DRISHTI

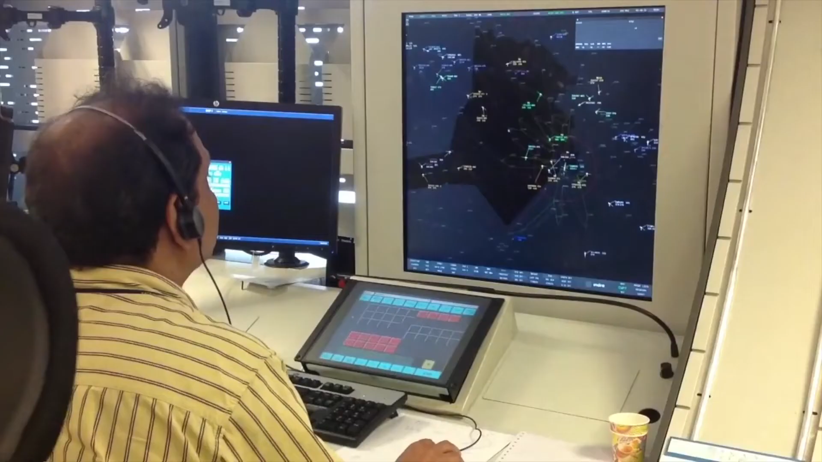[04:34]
Data from all the runways of an airport can be viewed on a single screen at ATC,